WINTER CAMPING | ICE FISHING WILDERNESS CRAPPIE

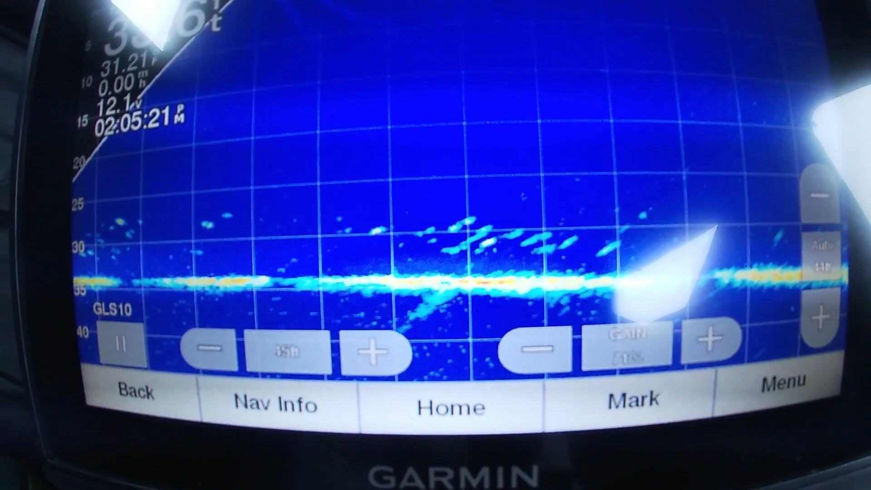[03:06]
What we're dealing with down there is a bunch of crappie sitting on the bottom of this basin.
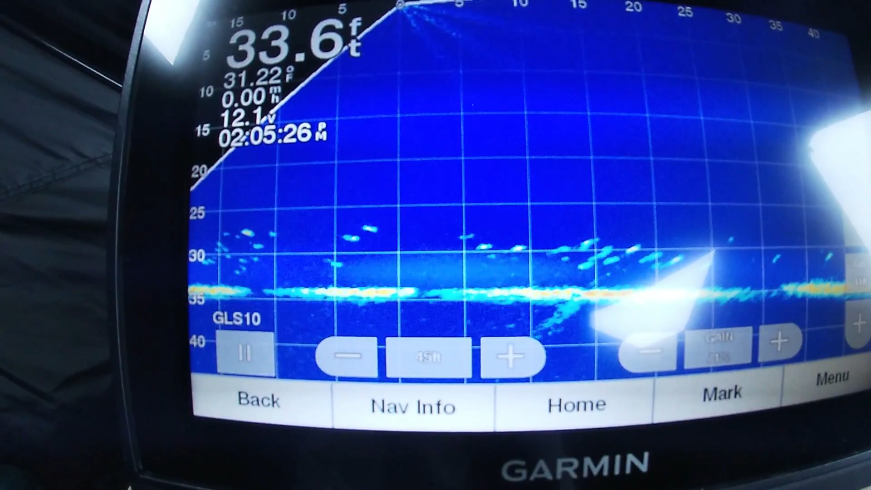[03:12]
On screen: depth 33.6 ft
Bunch and bunch, a bunch of fish just spread out kind of cruising along real slow. I'm gonna drop down a little waxworm and see if we can get after him here.
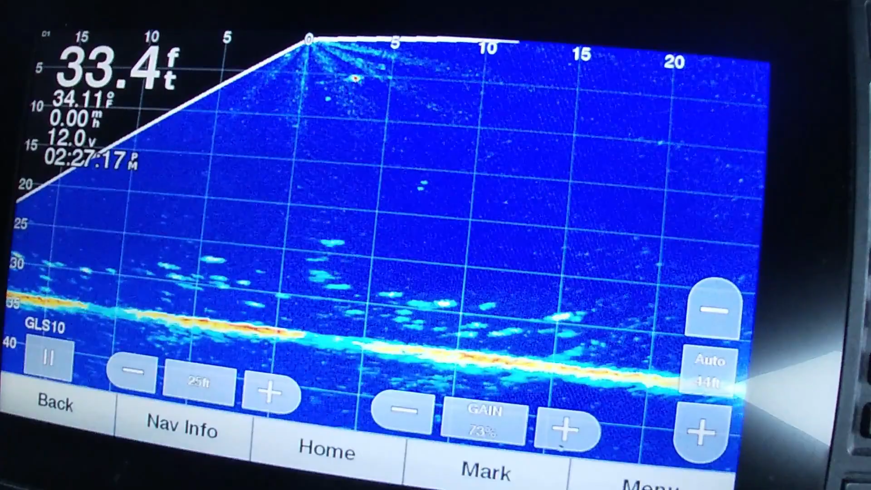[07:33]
On screen: depth 33.4 ft
There we go. Got that one. Here it comes up to the hole. Another little bluegill. It's not as big as the other ones I'm keeping. But not terrible either. I'll put him back down. You can see him just tear off to the bottom again. Come on back forward. Come on back forward. Come on back forward. Right there. Don't want to know you want that.
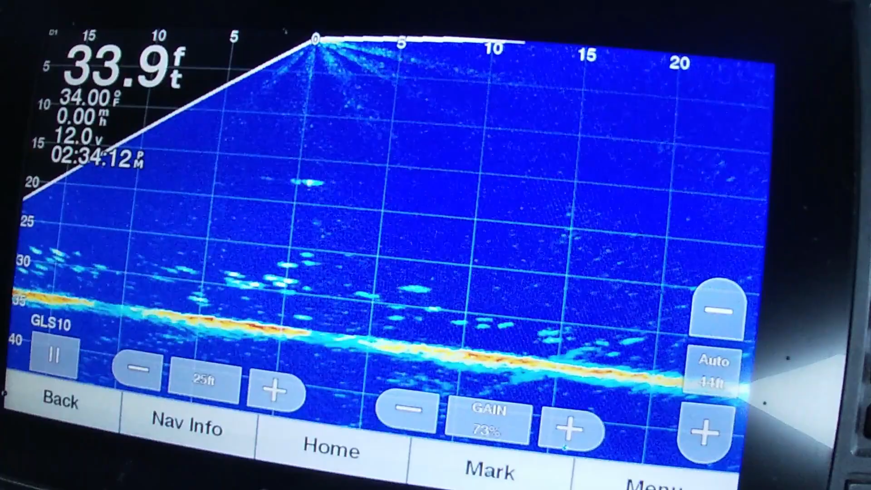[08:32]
On screen: depth 33.9 ft, water 34.00°F
That other mark was sizable though. Our little bluegill right there. There we go. That one feels a little better. Nice red mark. It's probably crappie. Hopefully. Oh it's a big bluegill. Oh my gosh.
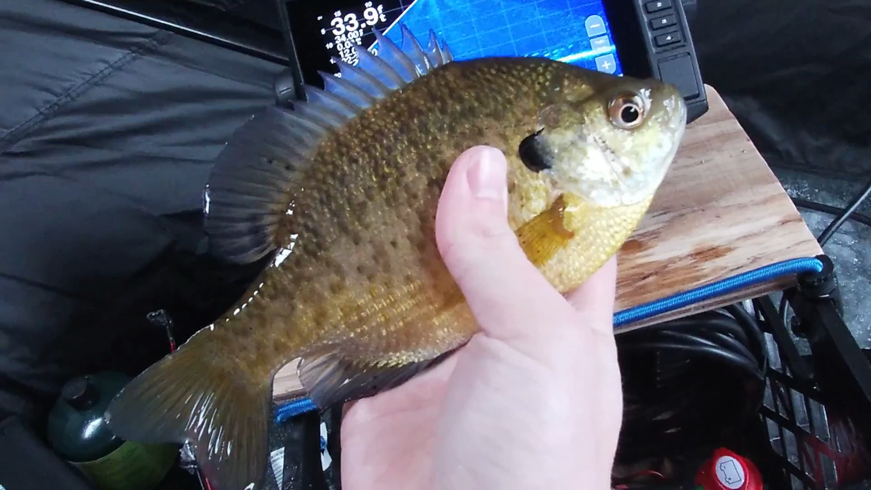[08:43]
That's what you want right there. That thing's about as big or slightly bigger than my hand. That's a nice gill. I'll take him home and eat. Teardrop right in his face.
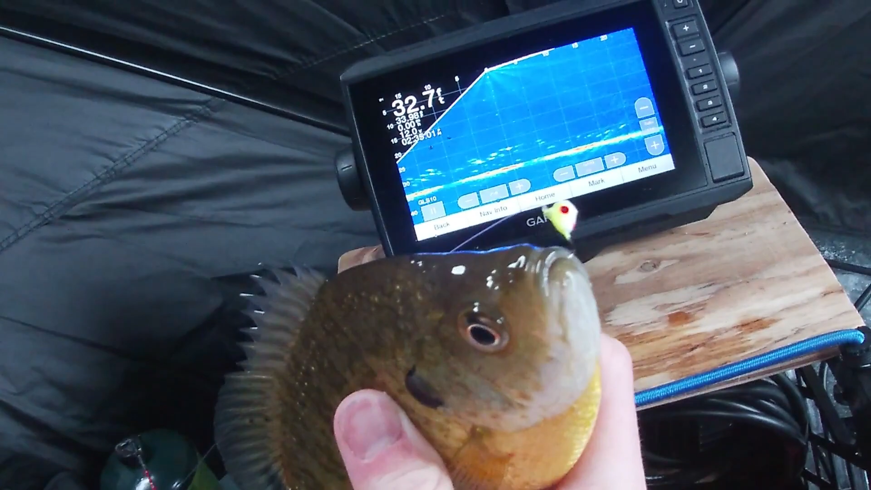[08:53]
Oh.
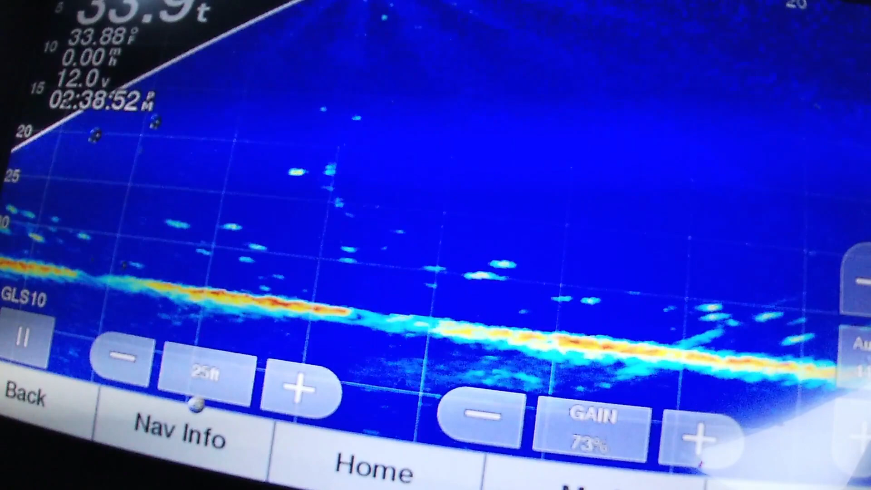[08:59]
On screen: water 33.88°F
He got off. I'm going to chase it up. Oh. I had him too. He got it. He got it. He get it. That time he got it.
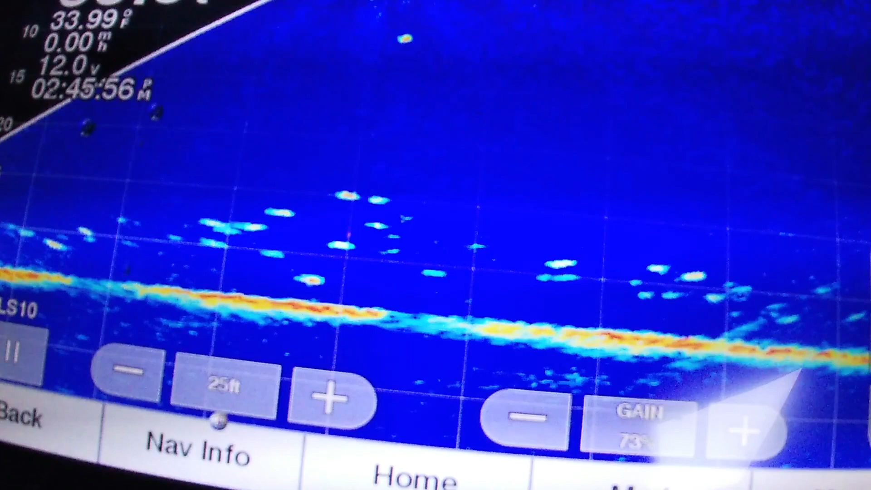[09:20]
There we go. What we got here? Oh another nice gill.
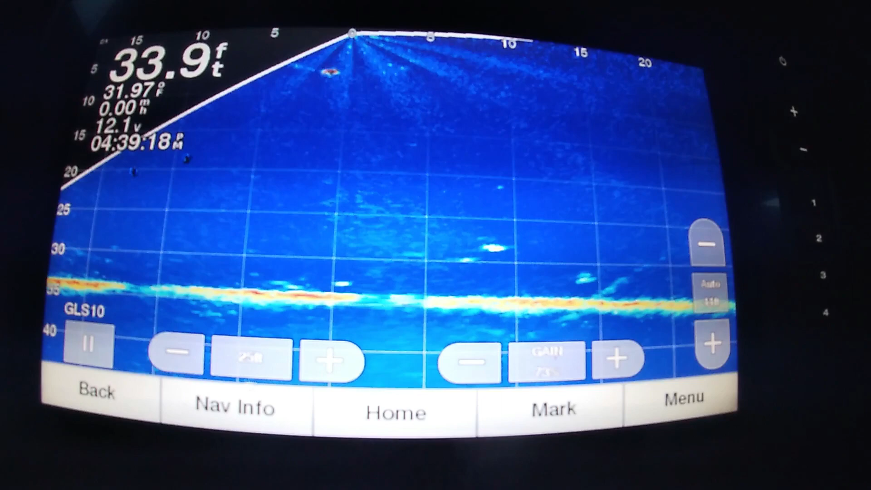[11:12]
On screen: depth 33.9 ft, water 31.97°F
Watch him coming up on that live scope. So cool. Come on, buddy. Yeah, crappie. Always caught him in the hole.